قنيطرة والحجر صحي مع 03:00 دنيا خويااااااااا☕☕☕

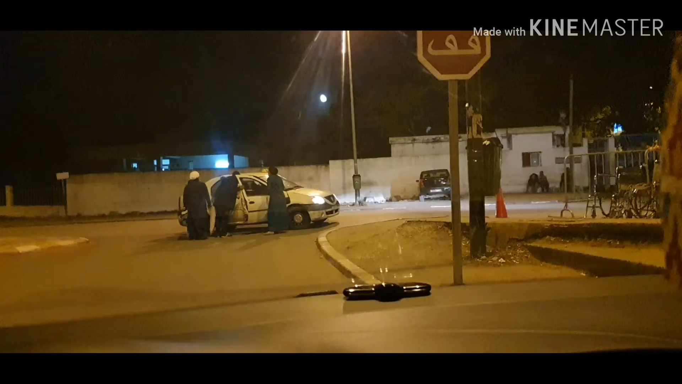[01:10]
المرضى ما عليه حارس ضروري تخرج، راه تاهم قالوا تخرج الضرورة يعني المرض ولا هادي تخرج ما كاينش مشكل.
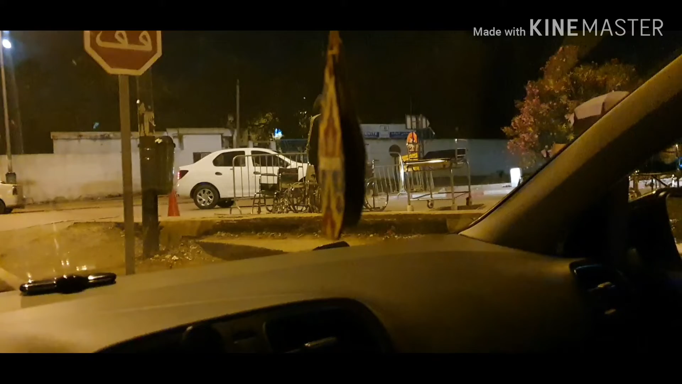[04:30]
الامان، صافي وقف الطوموبيل ودخلوا الناس دخلوا السيده غير بالكروسه، دابا راهم بقاو في الطبيب. وهاد الاسعاف خرجات على ما حاسب طلقه ما كيسكتش وصافي.
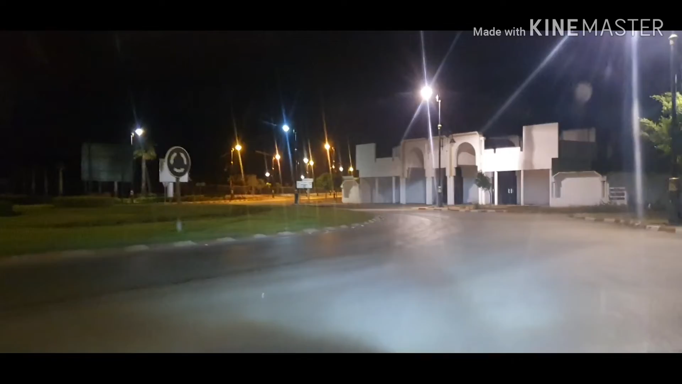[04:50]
البلاك هنا في الرامبو هنا بلاصة قدام راس هي ولكن خاص هي تكون بعد على الأقل
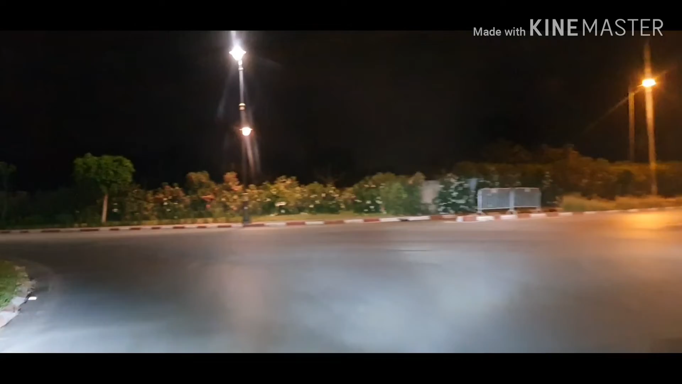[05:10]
في سميتو شوف هذيك الفارماسي اللي هي مقراوعة هو هي خاصها تكون قلت لك تكون قريبة للطريق بعد البلاصة على الأقل تكون في البلاد كاع شنو دايرين موالي حنا غاملة وحنان العرب غاملة وحنان على كل شيء الحياة
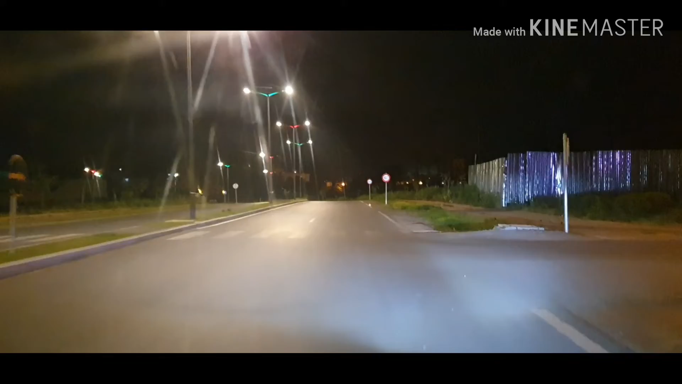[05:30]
سي دريا في الوطن الغابة هي هذي راح تكون فيها الموقع